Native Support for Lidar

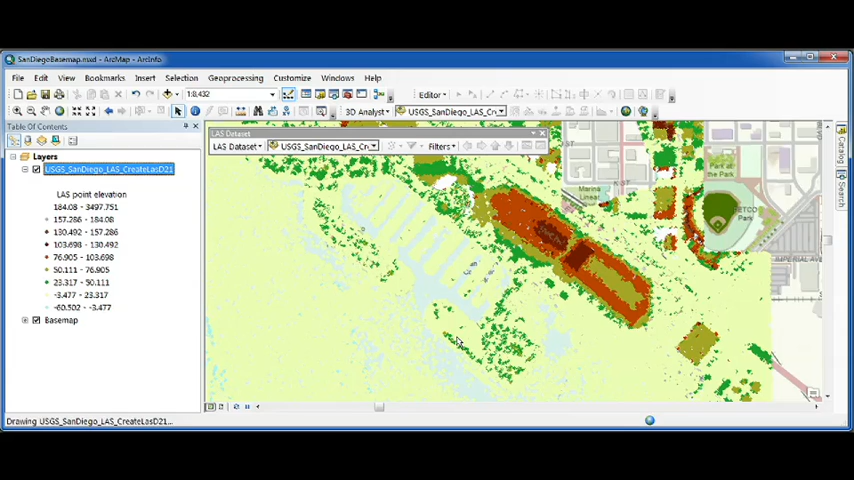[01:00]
And in a few seconds, we're seeing LIDAR natively in ArcMap. It's OK to clap.
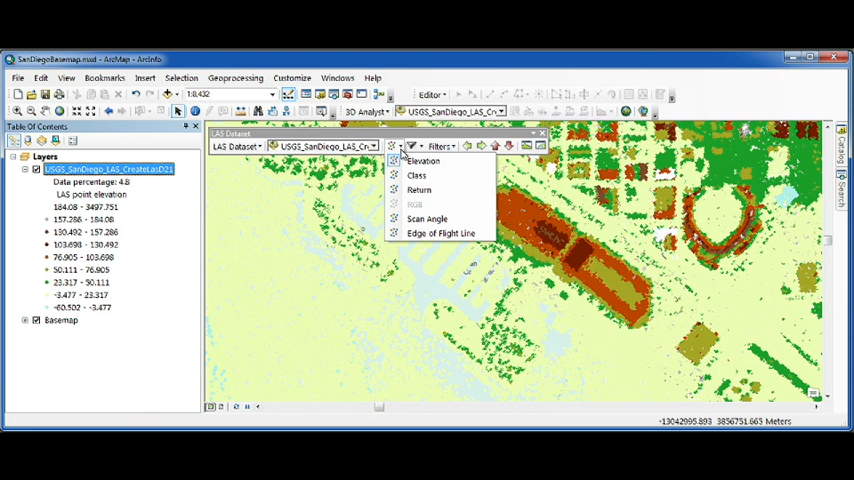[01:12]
By default, it's rendered as elevation points, but we can use other LIDAR attributes such as the class code. Now we see blue points for the ocean, brown points for the ground, green points for vegetation. It's a layer, so we can change symbology and make our building points yellow.
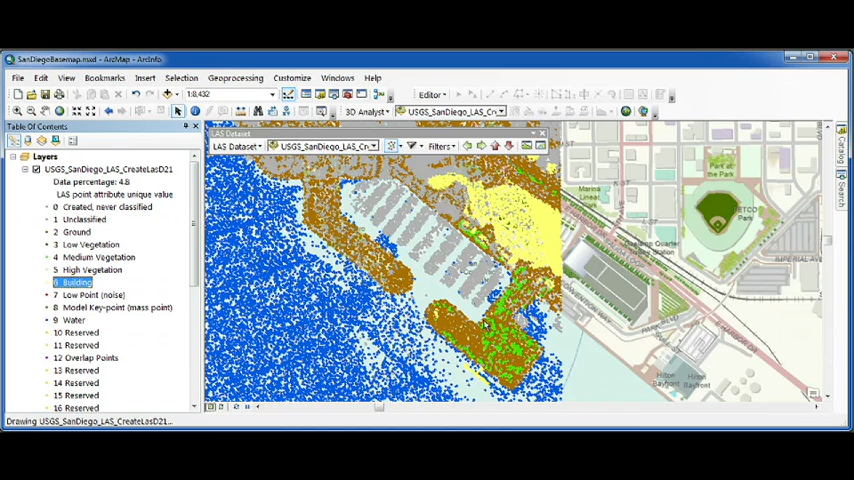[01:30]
Now, LIDAR is 3D, so we've included a 3D preview window for LIDAR.
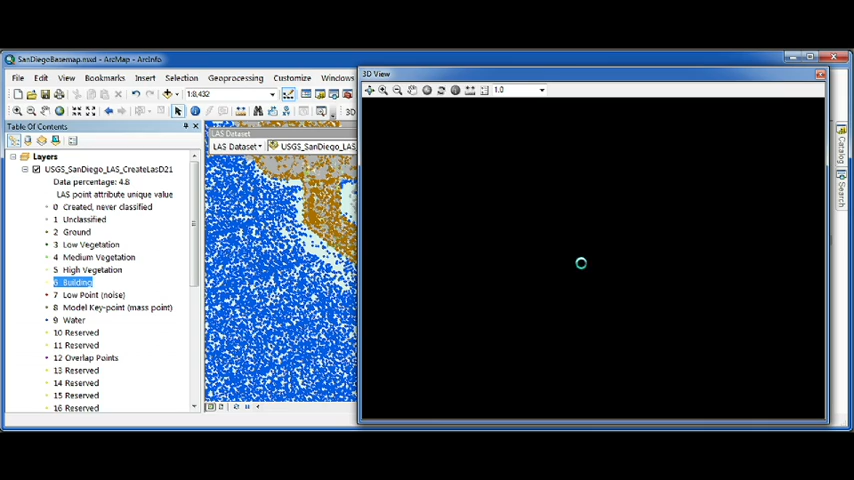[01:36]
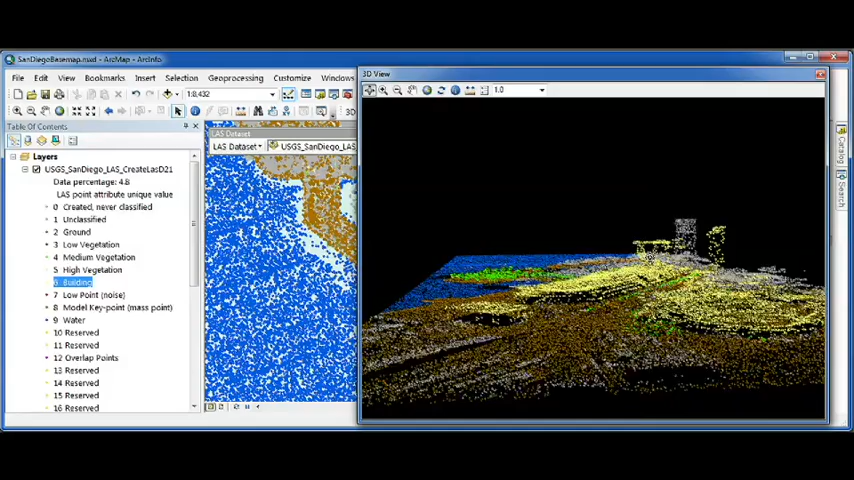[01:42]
And the ability to drag out a profile line and see it as a cross section. You might notice that some of these points aren't classified yet, these light gray points. And because the human brain is really good at recognizing objects from abstract things,
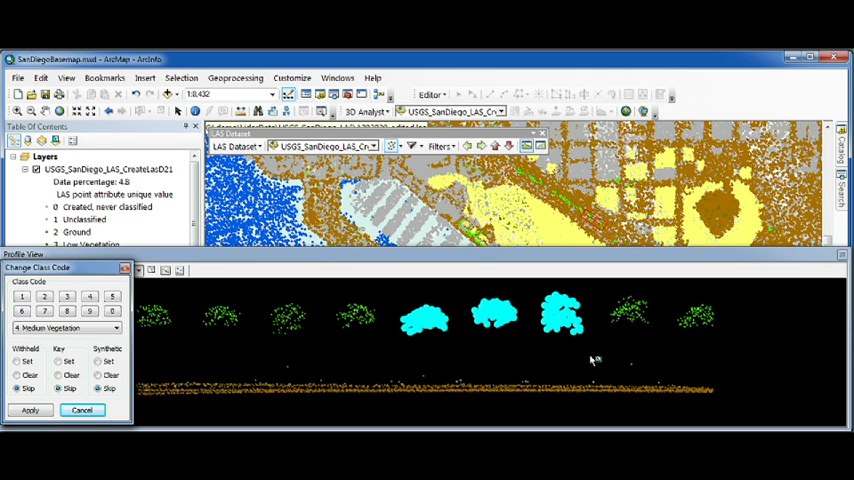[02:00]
like treetops from a bunch of points, we can update those class codes directly in the source LAS files.
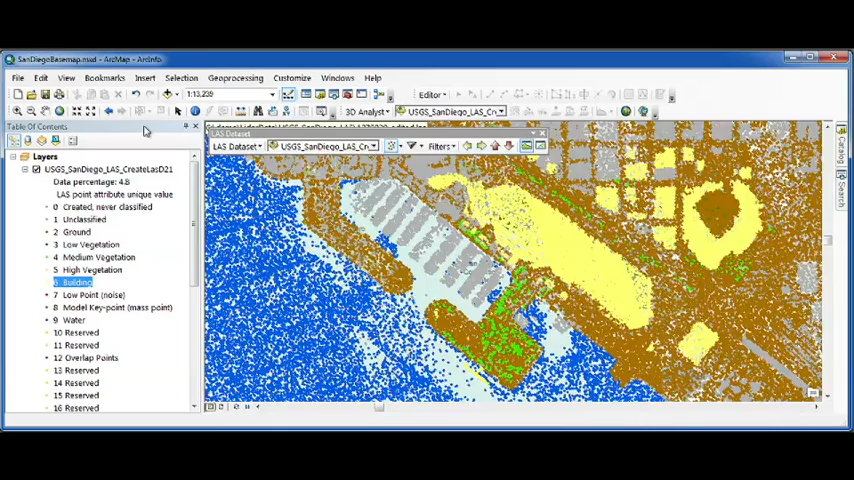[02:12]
And we've been looking at LIDAR as points. We can also look at LIDAR as a surface.
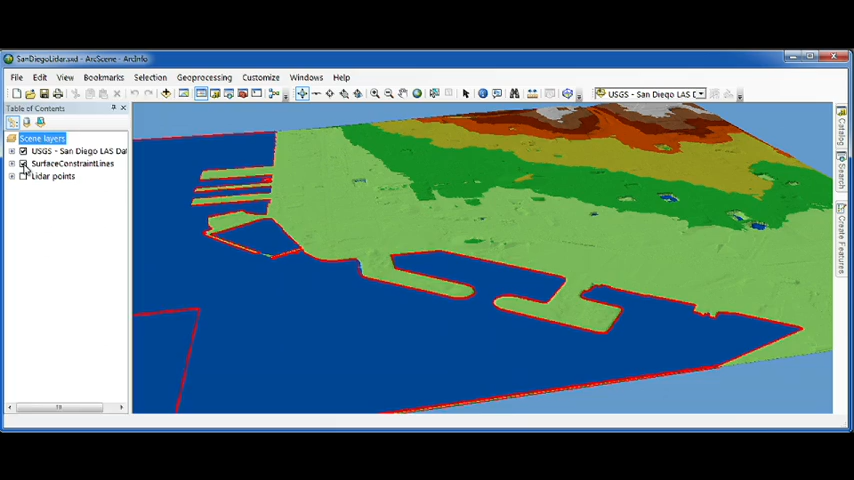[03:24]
And if we want to see our buildings and trees and boats and outhouses again,
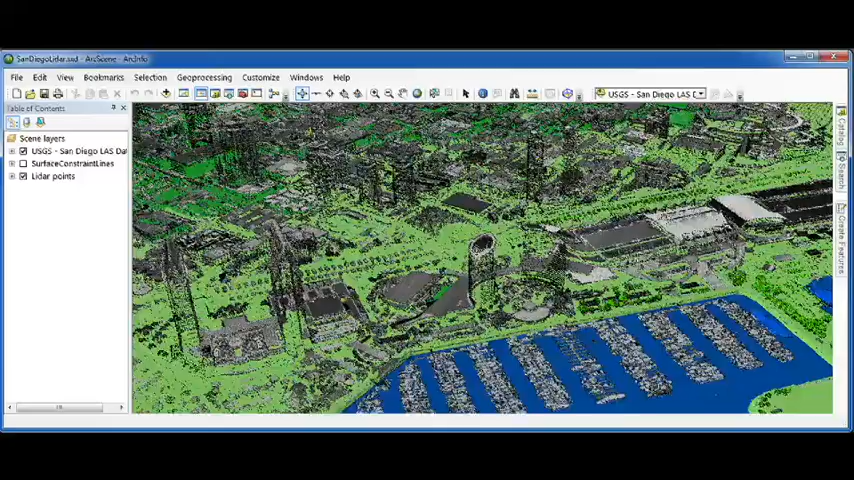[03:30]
we can just add the non-ground points as a second layer, and then zoom in and continue to investigate our LIDAR.
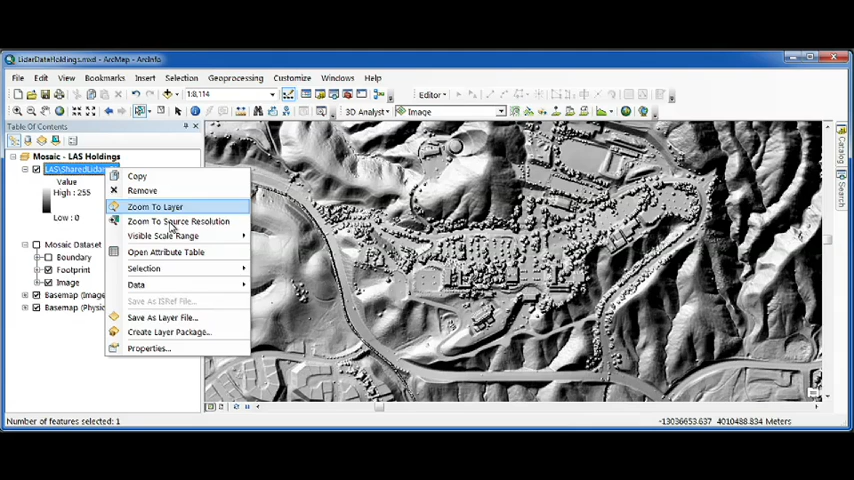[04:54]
and then download the last files that I need for this area.
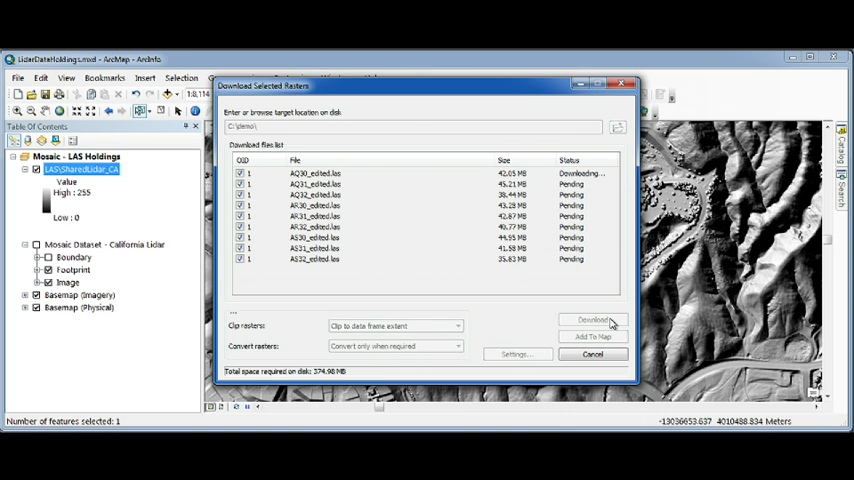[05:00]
My LIDAR is shared, and it's accessible.
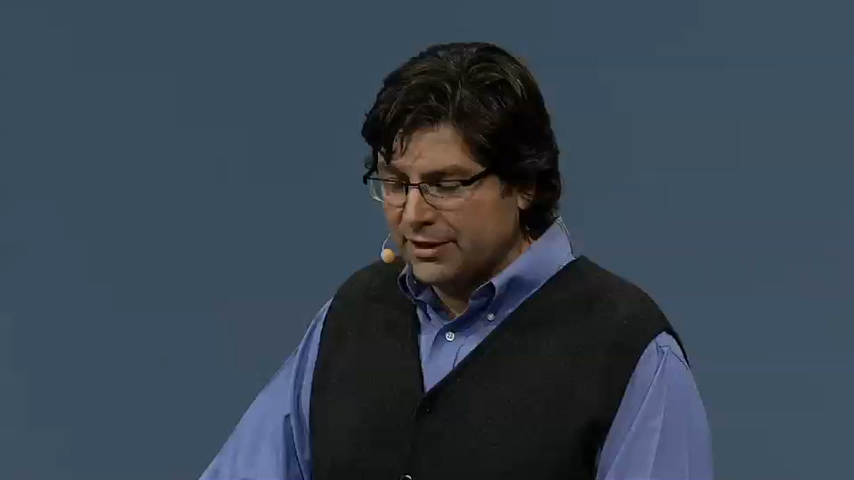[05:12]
To wrap up, let's look at a slightly different kind of LIDAR. LIDAR captured from the ground. Here we have a hundred million points captured by Navtech by their roaming trucks.
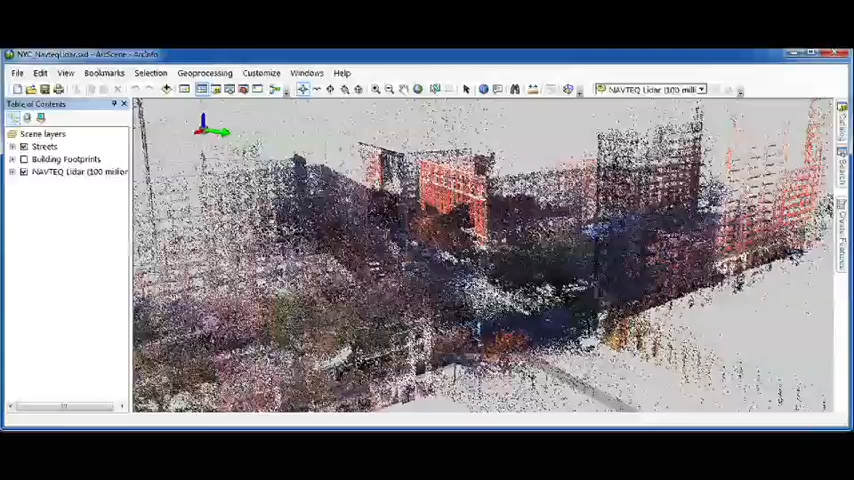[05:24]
This data is really good for validating your existing GIS data,
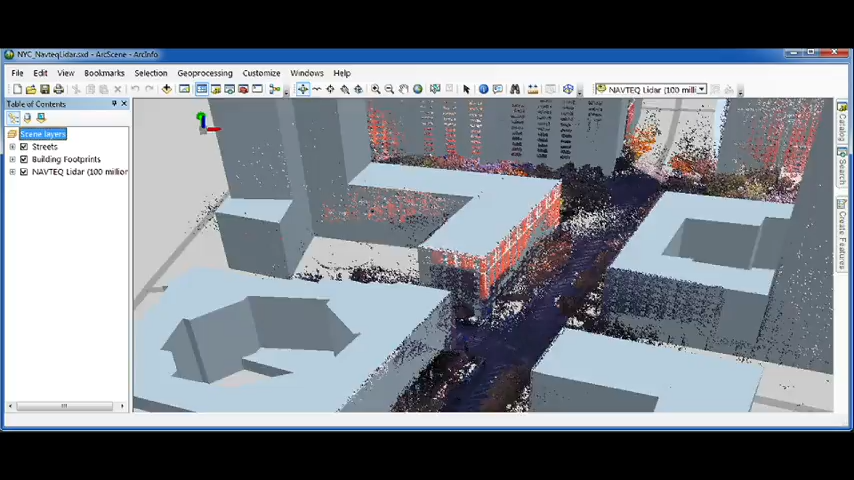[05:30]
such as the size, shape, and height of your buildings.
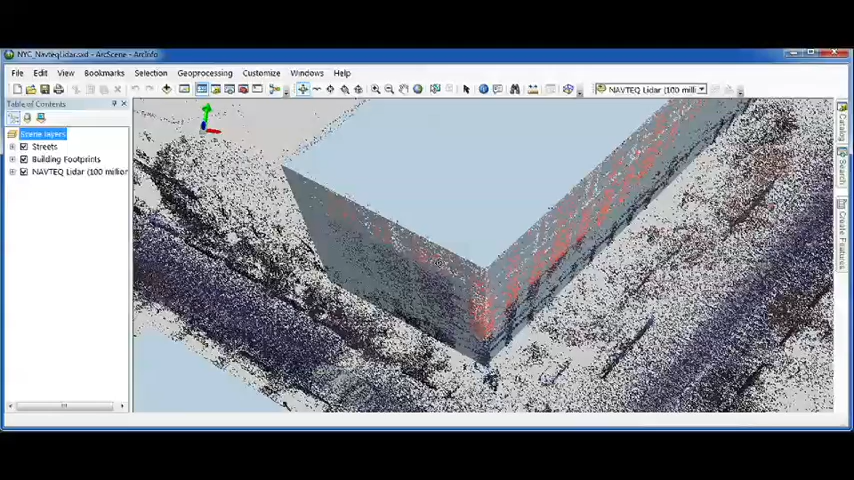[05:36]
It also contains beautiful color values, so it's adding some realism to my view.
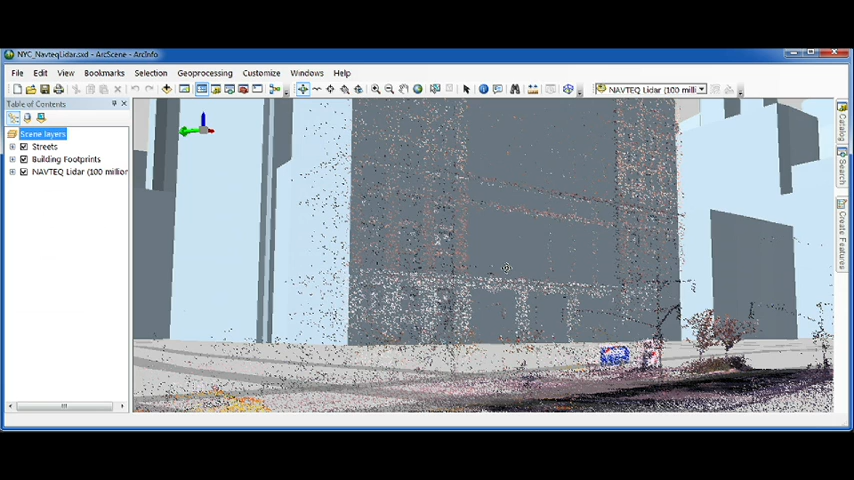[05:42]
By default, ArcScene is thinning out the number of points, but I can always choose to see an area in full resolution.